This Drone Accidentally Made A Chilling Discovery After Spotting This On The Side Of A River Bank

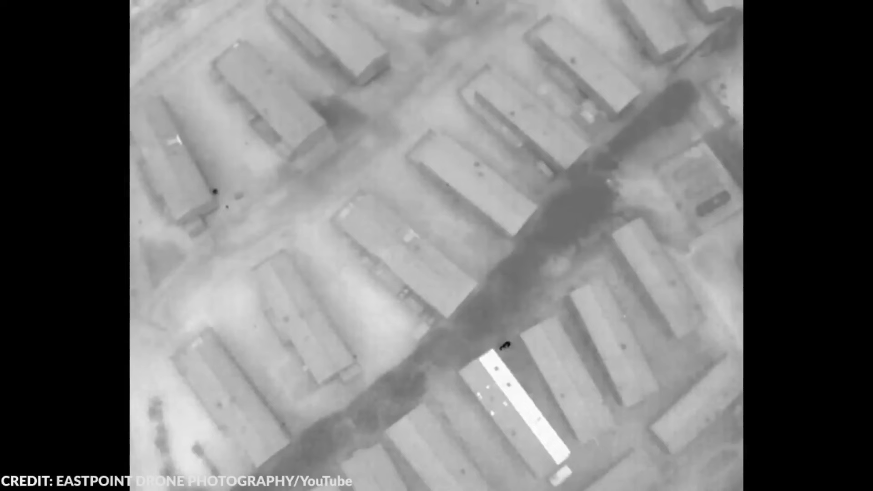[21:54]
The dog went missing around 5pm and was found around 11pm.
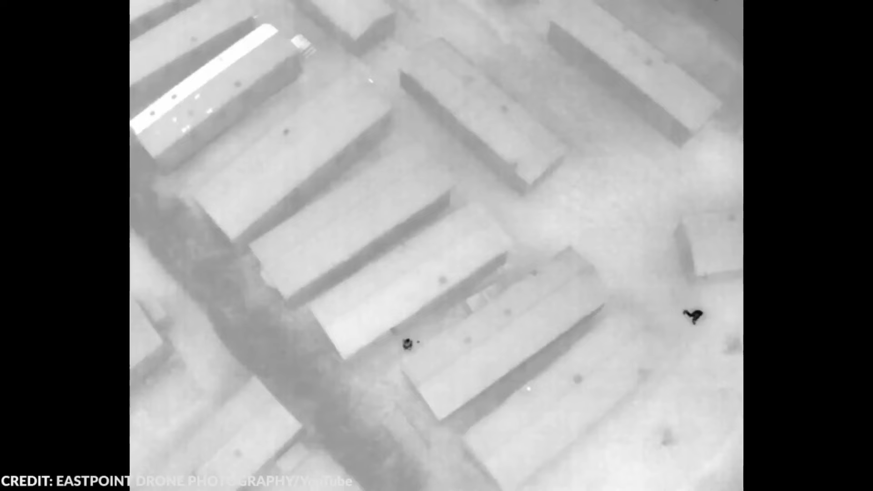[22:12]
At some point, you can see Coco just a few feet away from one of the search and rescue teams, only for them to miss each other. There were a couple of instances when Coco went under a roof where she was undetected. When Coco was finally found,
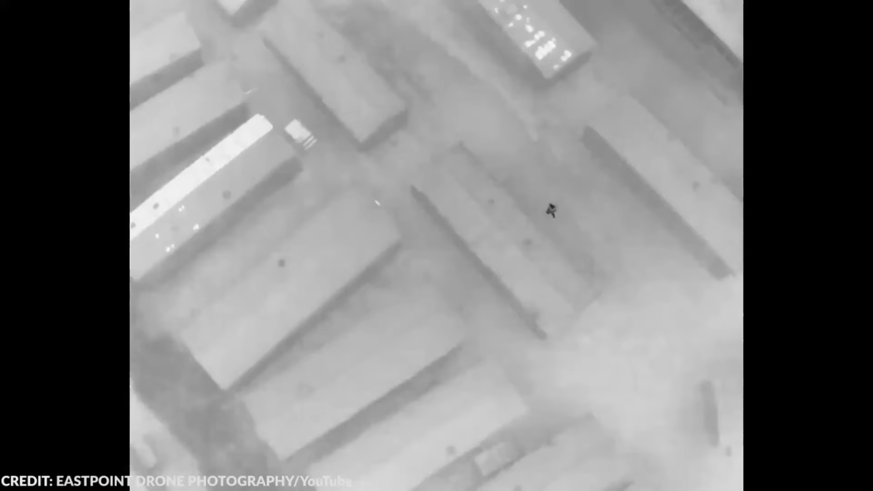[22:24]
you can see that her family was extremely delighted, and surely Coco was delighted as well to find her way back home.